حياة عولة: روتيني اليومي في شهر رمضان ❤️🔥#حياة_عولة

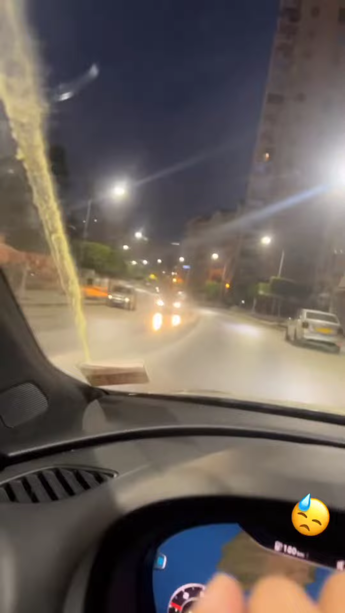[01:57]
I'm on the road and I'm coming to the house.